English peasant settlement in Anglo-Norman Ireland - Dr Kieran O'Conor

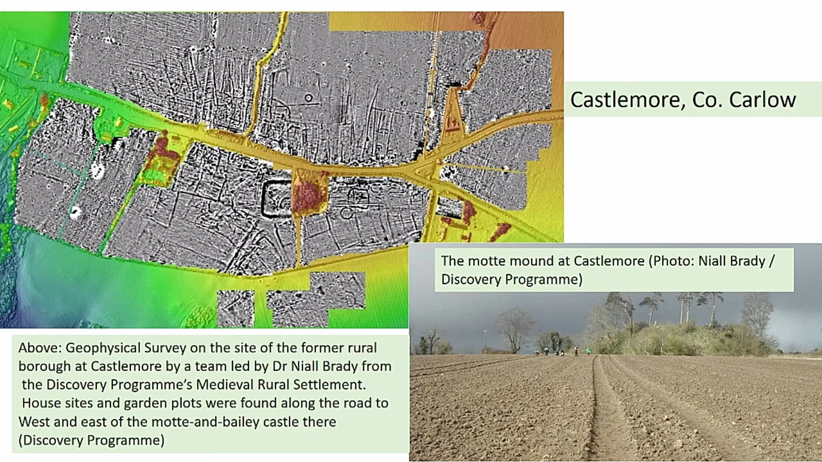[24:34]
We can see the geophysical evidence is suggesting quite a large, in this case, rural borough nucleated settlement beside the Mott here.